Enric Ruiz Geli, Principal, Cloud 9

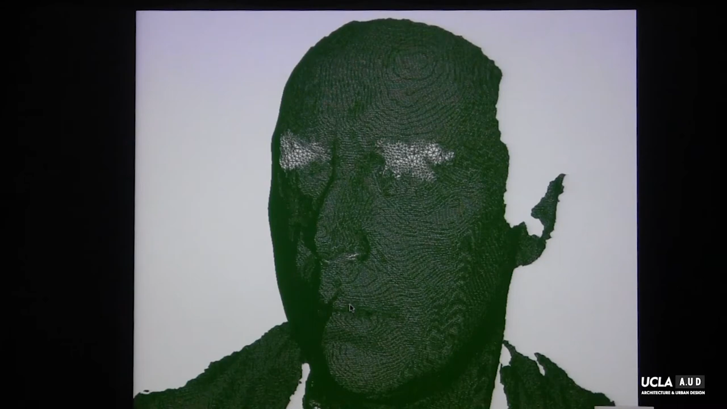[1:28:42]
more and more detail and more particles.
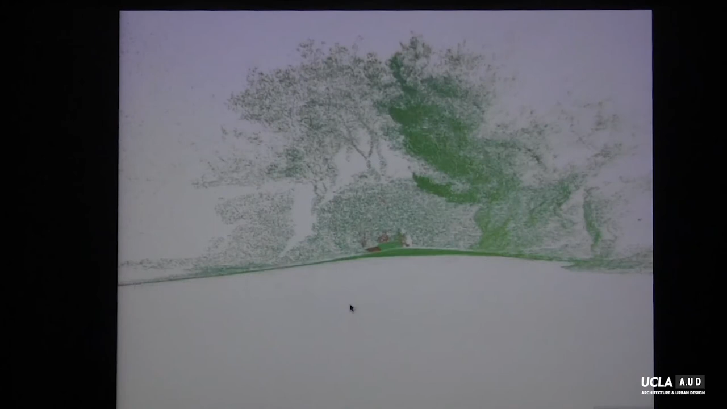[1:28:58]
So we have the trees, the leaves, the place, the corner, that space,